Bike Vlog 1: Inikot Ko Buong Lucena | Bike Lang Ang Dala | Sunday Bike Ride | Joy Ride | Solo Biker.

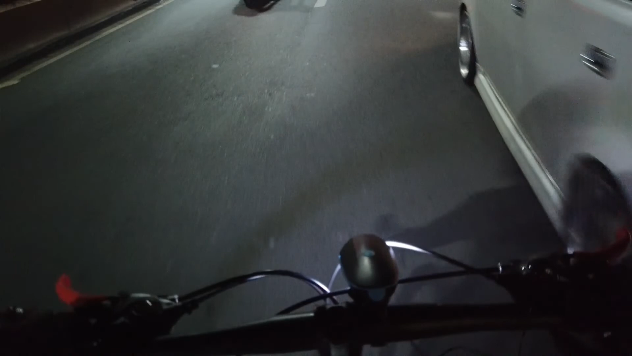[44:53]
tayo. Ay, hindi. Diretso tayo. Diretso, diretso. Diretso tayo. Okay, diretso tayo. Let's go. Yan.